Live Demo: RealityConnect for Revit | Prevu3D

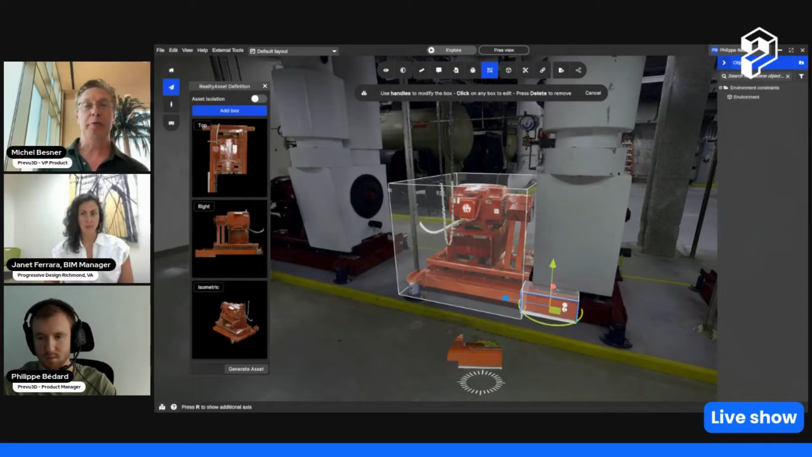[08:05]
which you need to really know what you're looking for and what you're doing here, we'll define a placeholder for this specific asset.
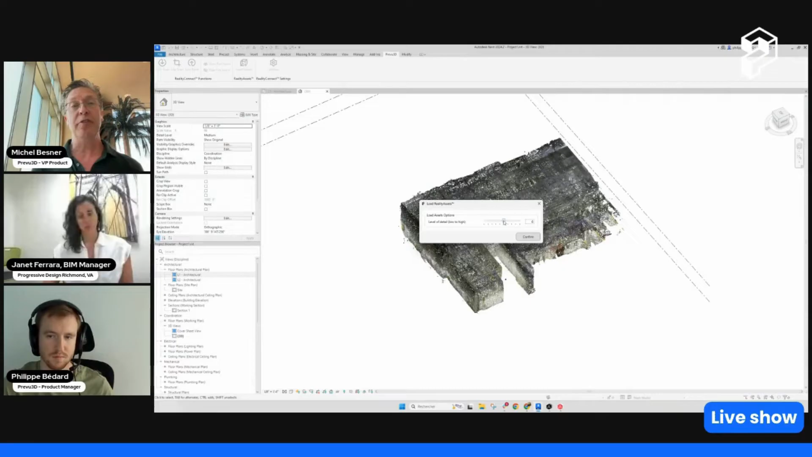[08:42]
we can then decide, can we load this specific mesh asset? So now we're starting to combine point cloud meshes, segmented assets, in just a few clicks.
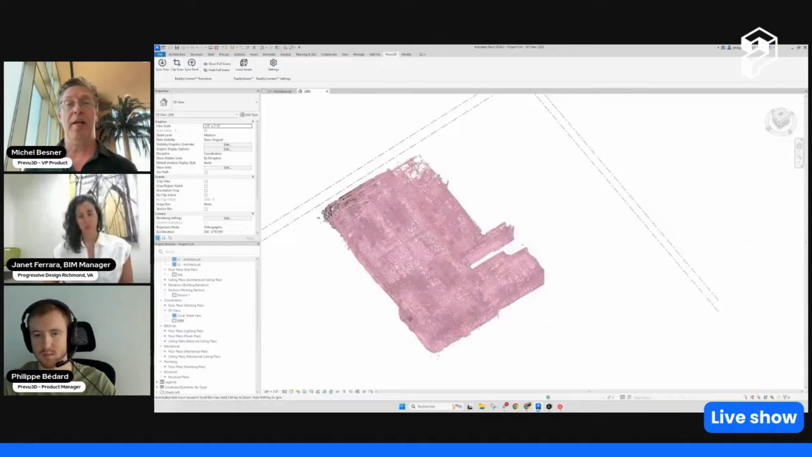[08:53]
And now we're going to go into here, and we can zoom in to the specific asset.
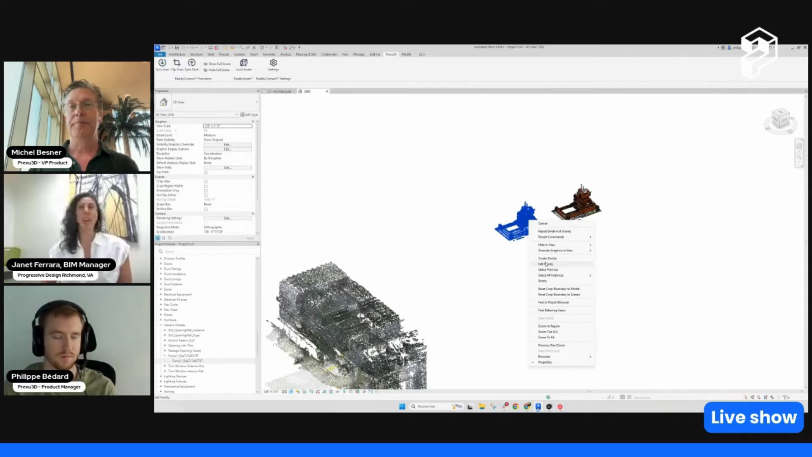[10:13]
They are actual usable families. So it's not like you're just bringing in a chunk of the point cloud, you're actually creating a family from it. You know, for our line of work, where a lot of times we are, you know, trying to make things fit, seeing if we can actually get them in and out, we're moving lines of equipment.
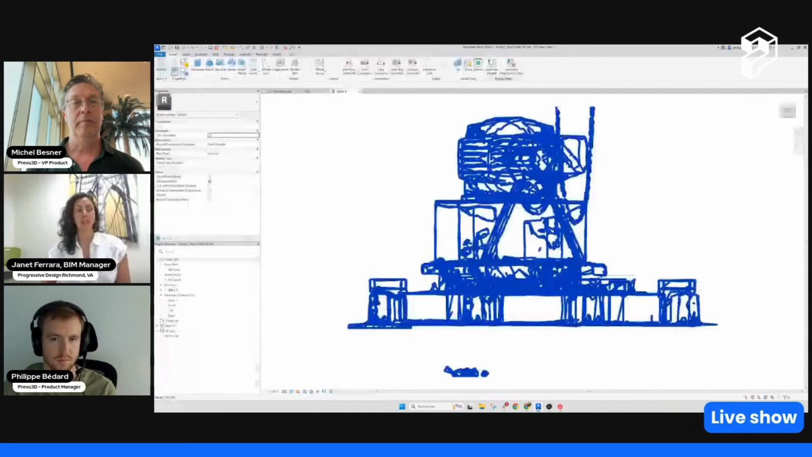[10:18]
This becomes pretty important, because we may not be getting new equipment. We may be using something that's already there.
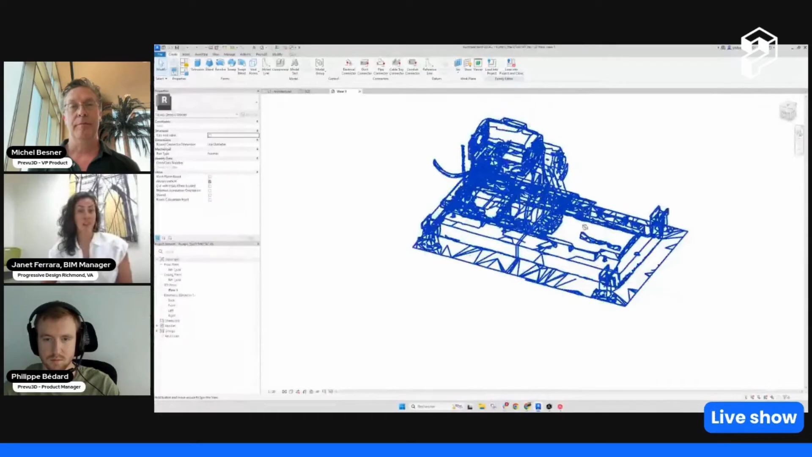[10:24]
So if we have a scan of it, and we can make an asset in preview 3D, and then bring that into our design, it's very helpful for us.
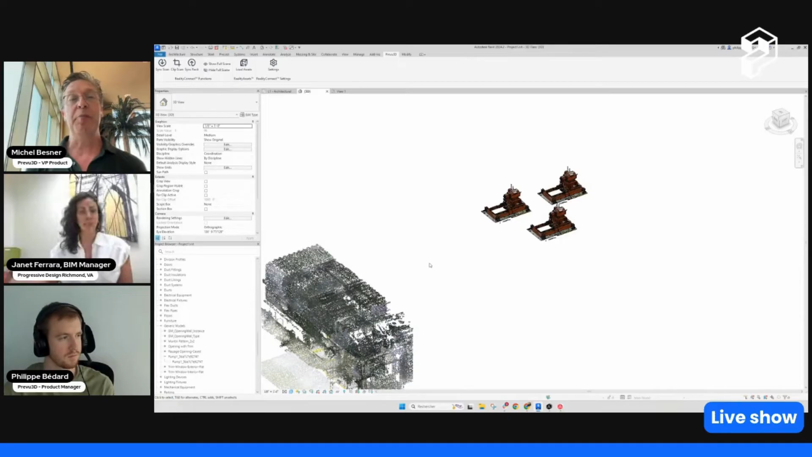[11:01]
Another thing I was going to mention is, you know, I, you know, as, as a longtime Revit user, you know, when I was kind of testing this out, you know, I had a lot of questions internally that I was kind of working through. And one thing was, you know, this is a point cloud, it's a mesh, it's now an asset, you know, what does the file size look like on that family? You know, being as though it's got such realistic graphics and it's created from a mesh. So if you've got an out of the box, let's say a pump, and you've got one that you've created, asset you've created from Preview 3D.
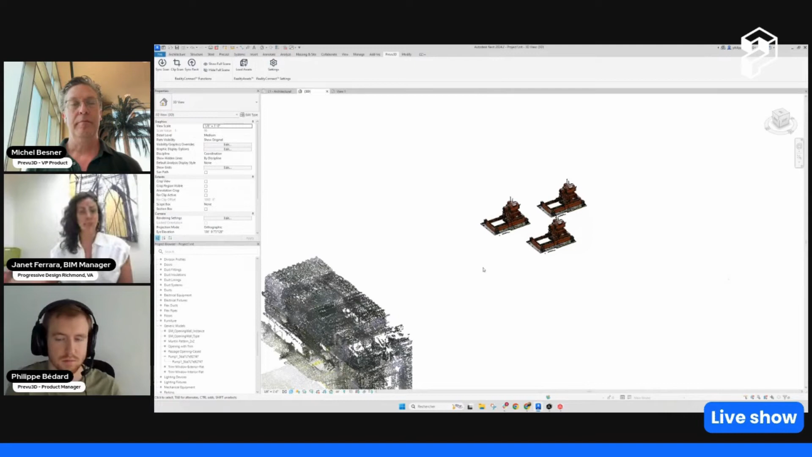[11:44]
If it's, you know, 600K, then it might be double that when you bring it in as a mesh asset. So it's really not that significant, especially if it's not something like a light fixture where you're copying it over and over, you know, hundreds of times. So I expect it to be a lot bigger and it really wasn't. So that's, again, makes it more usable. Absolutely. And like I said before, like you can control the density of the assets you're bringing in. So we can, for specific assets that you just need a really crude version of it on your mesh,
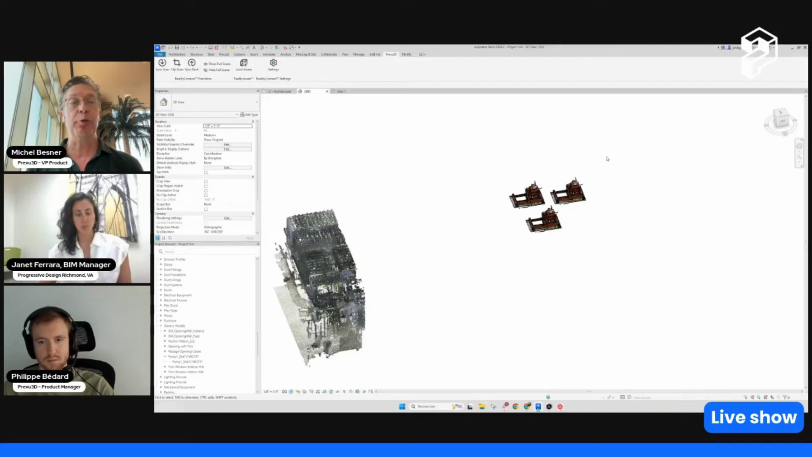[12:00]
then you can load a very low res version or select one specifically with higher density.